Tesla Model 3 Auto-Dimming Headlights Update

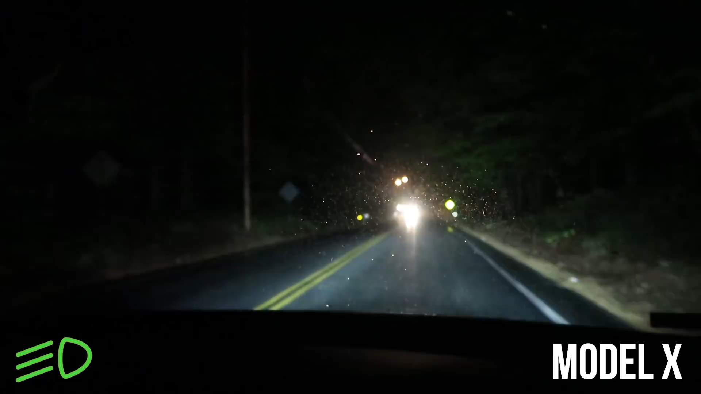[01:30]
So the auto beams are off right now as we're approaching some cars. And as we pass them, let's see if they... Yep, they start to ramp up. And you can see much more of the road. And it's hard to see because they ramp up slowly. They don't just click right on. They come on. It takes about two seconds for them to slowly ramp up.
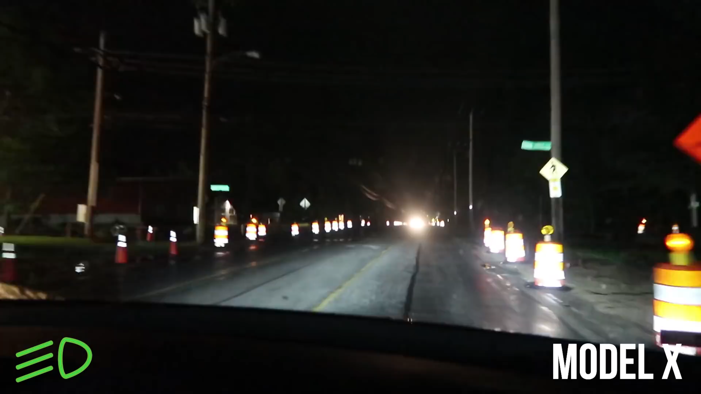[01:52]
I'd be curious to see if the construction lights fool it into thinking they're cars. So let's see, after we pass this car, let's see what happens. Okay, so we pass that car, and the high beams are on, so the construction stuff does not fool it. It knows that these are just construction cones. And they can tell the difference between reflectors, which is really cool. Like, we're passing a lot of street lights and reflectors, and it doesn't fool them into thinking that it's a car. But now it sees the car, it flipped down.
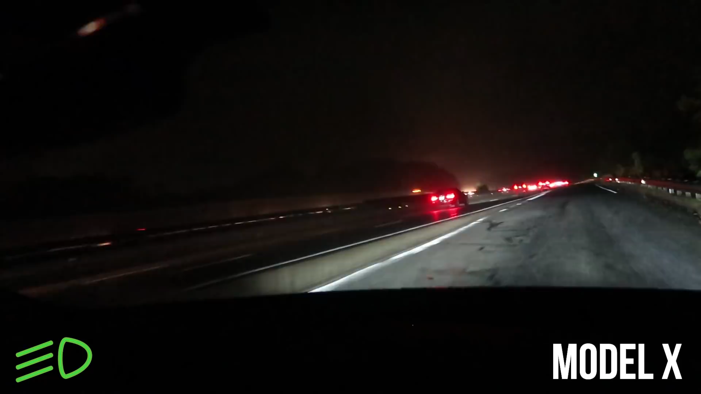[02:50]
We're probably going to be in low beams this whole ride because there's so much traffic. Let's see. Pretty amazing that the stereoscopic camera and the computer system can discern what's a car, what's not a car.
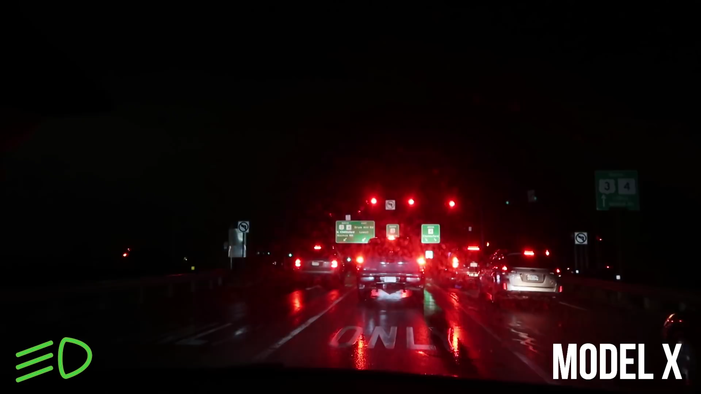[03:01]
Because just keep in mind, we were just driving through a construction site that had lots of flashing blinking lights, and it knew that none of those were cars. Now we're around a bunch of red lights and it knows that they are cars. That's quite remarkable if you think about the programming that had to go into that. Okay, let's see how the Model 3 does on the same roads.
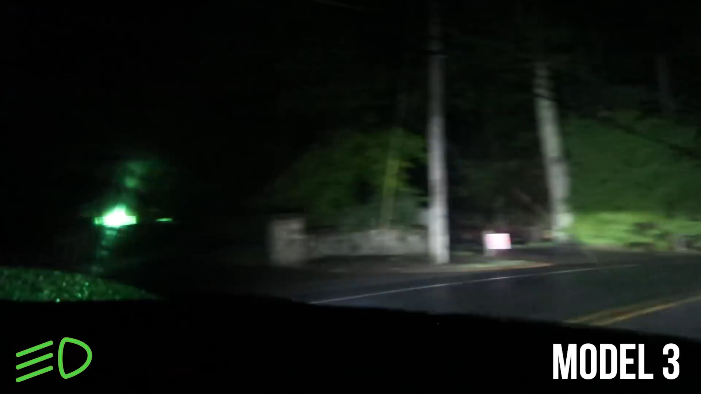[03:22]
Alright, so it's still in low, which is kind of weird. I don't know why it hasn't switched yet. There we go. And it switched fast. So it's not a ramp up like in the Model X. It happens almost instantaneously. And it took longer there than it did in the Model X to switch when we took that turn. It took... Here we go. The car coming. It switched back. That was good. Let's see as we pass the car. It took longer.
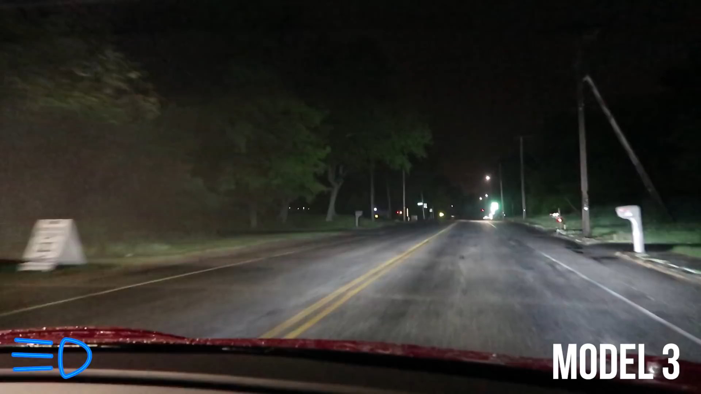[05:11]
And we're going to get in the highway. Let's see if there's any false positives that happen on the highway. And it just switched to low beams because it sensed some cars. Oh, it went to high beams again. And then low beams again. Interesting. Alright. Getting on the highway. Let's see what happens. It's so awesome having a car with a center screen. And if they want to update the software, they can just add new features. If you think about this for a second.
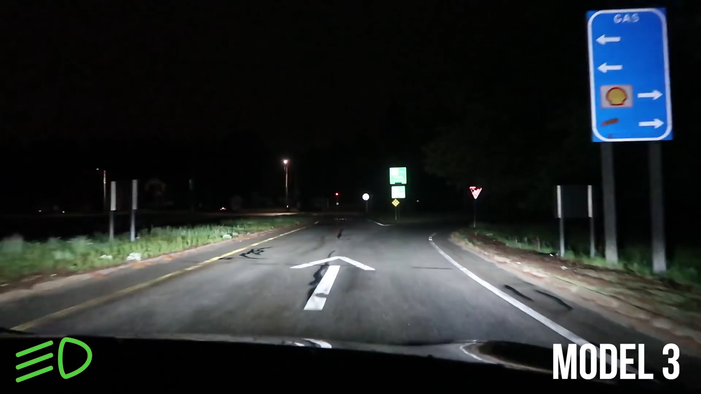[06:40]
Okay, so we've... This is our first thing that I don't like. They have not come on. And there's really no reason for them not to be on right now. I mean, now you could argue that they shouldn't be on because of those cars ahead of us. But that whole last part of the turn, they should have been on. And they were not. Let's see what happens when we pass this guy here. They should come on. And they are not.